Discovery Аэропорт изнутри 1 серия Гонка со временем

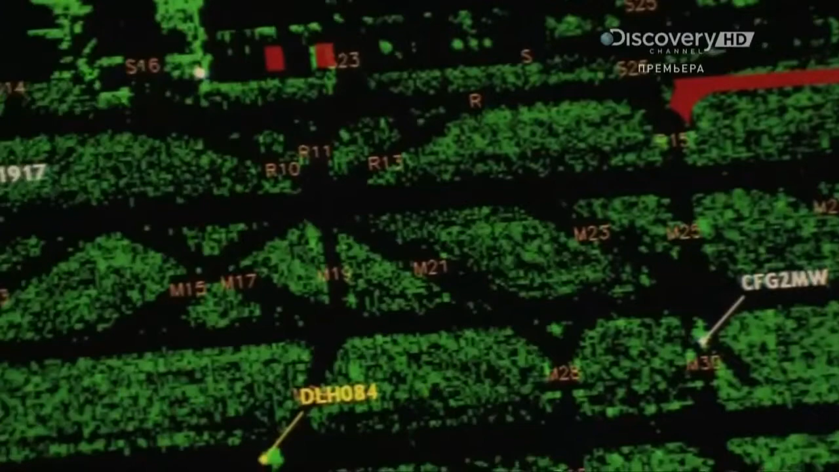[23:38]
За час пилоты-диспетчеры связываются до тысячи раз. Всё это добавляется к информации, которую обрабатывает мозг.
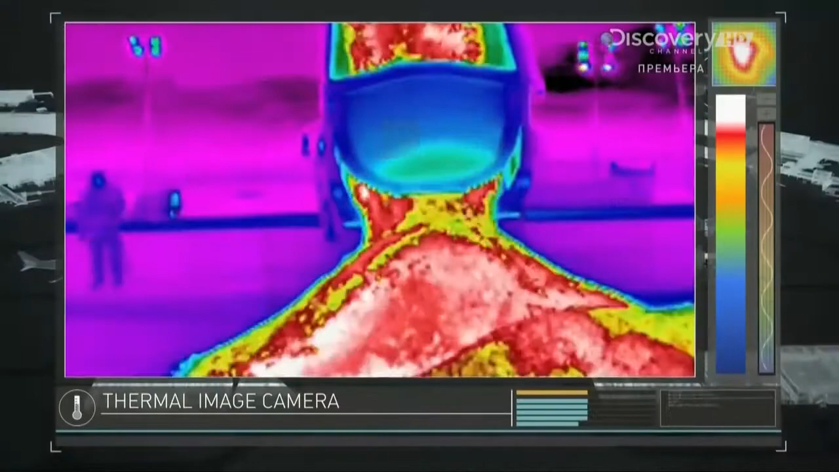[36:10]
Тепловые камеры показывают, как в аэропорту для экономии времени химически изменяют расплавленный асфальт.
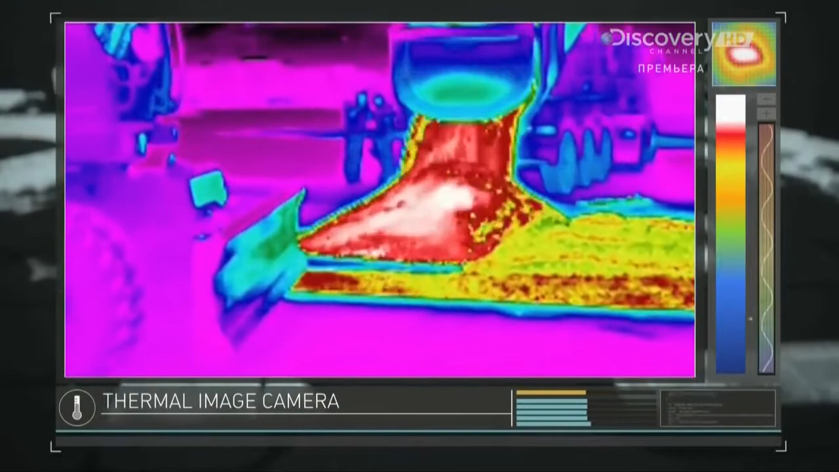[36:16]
Его температура на 30 градусов ниже температуры того состава, что используют для обычных дорог,
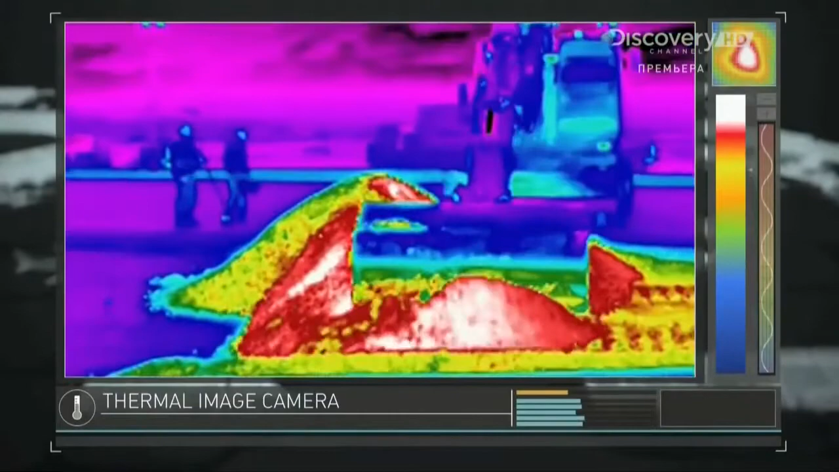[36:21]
а значит, он охладится и застынет на 50% быстрее.